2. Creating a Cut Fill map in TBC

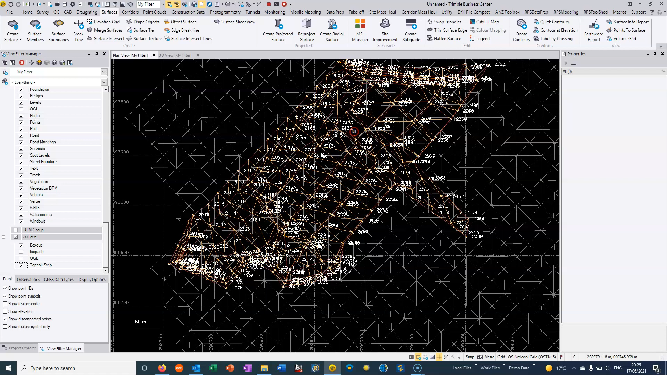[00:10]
In the last video we showed how two surfaces can be created and then we showed how a volume between these two surfaces can be generated.
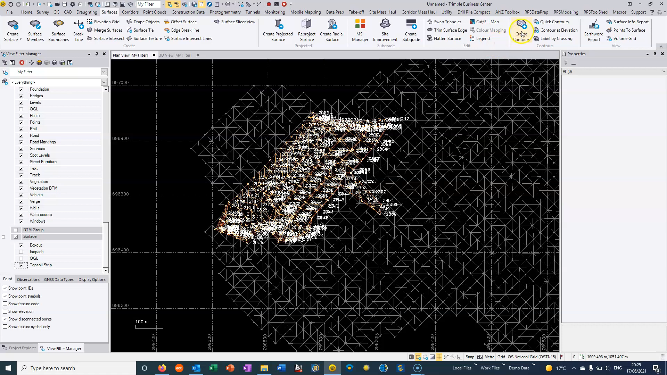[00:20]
Often a very useful thing that can be done between surfaces to generate a cut fill map. This is not the most useful example because it's mostly cut but at least it shows the principle of how it can be done. So again we can say that the original surface is the topsoil strip, the final surface is the box cut. We need to name this so I'm just going to call it cut fill and we can choose to shade the map to label the map. We can put it into a specific layer so I'm just going to create a new layer and I'm going to call this one a cut fill,
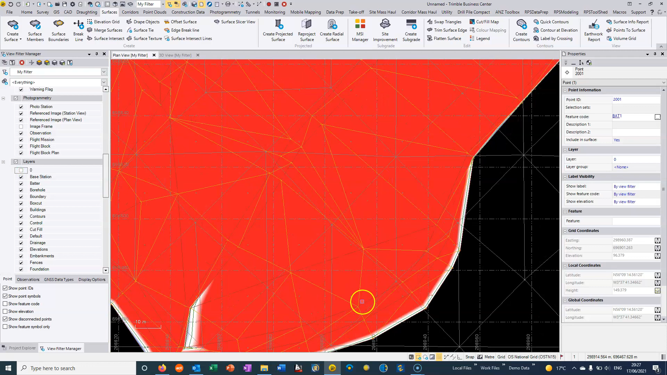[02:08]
and we can't actually see basically any of the text values because of the heavy shading.
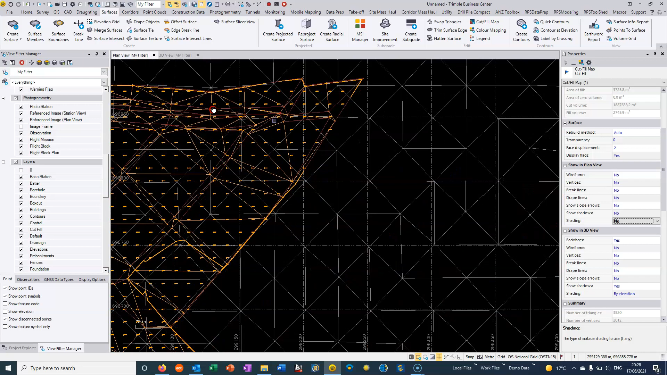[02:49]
as it's sewn here plus 10.575 C for cut and there's a very few areas in this particular project that we actually have a fill.
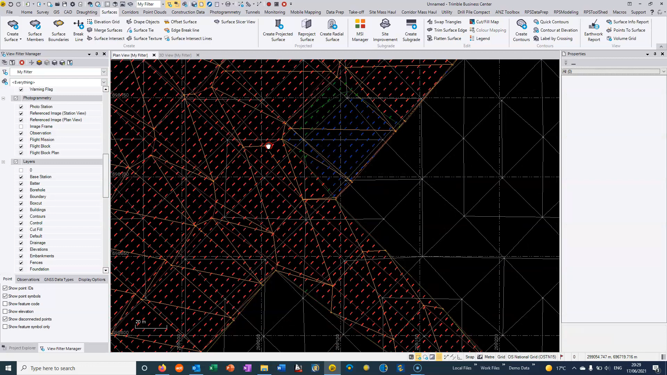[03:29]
So the texts we can export or if we wanted to generate an image then once again we can just go back here and
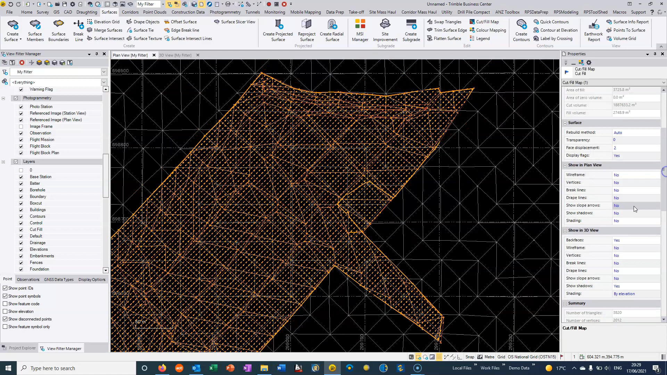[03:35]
we can go to the plan view and we can change and we can
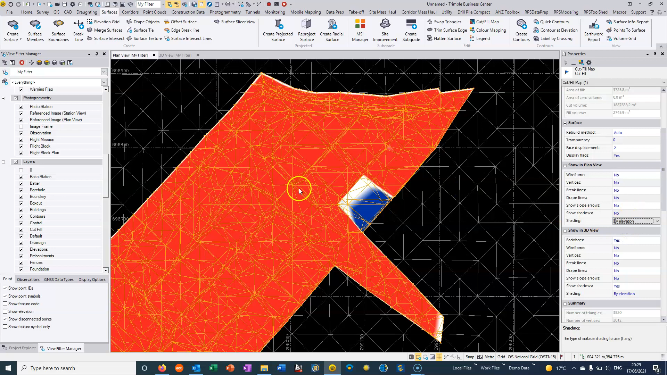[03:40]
actually export this as a nice graphical image as a image file from TBC. So that's a quick overview and how to create a cut fill map and between two surfaces in TBC.